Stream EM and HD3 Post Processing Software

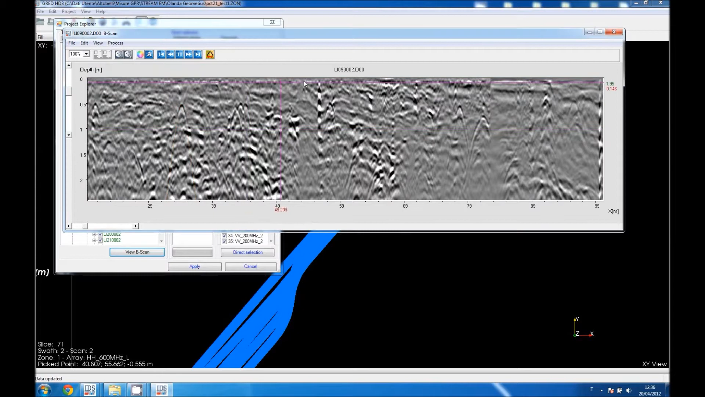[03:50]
As well, for example, calculate the velocity peak at an hyperbola. Going back to the menu, we have now to select the data we want to pass to the visualizer, the interface that shows the tomographic view of the subsurface.
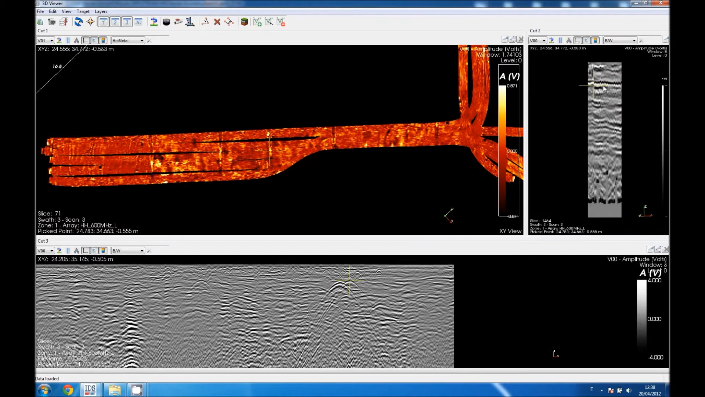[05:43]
you are going to see a layer. So, we can be really sure that those are two parallel pipes. As you can see, the yellow pointer is the same position in all the interfaces.
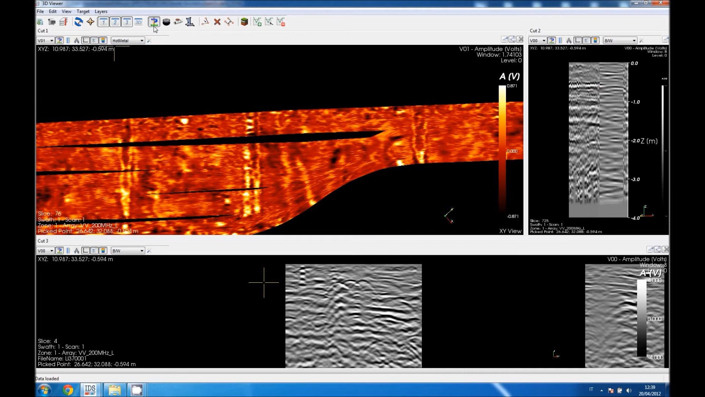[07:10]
We have now to press show target, the show target icon in order to see the pipe in purple. So, I want just now to go zooming out in the tomo and a little bit deeper, just scrolling the mouse and I am going to see a really long longitudinal pipe.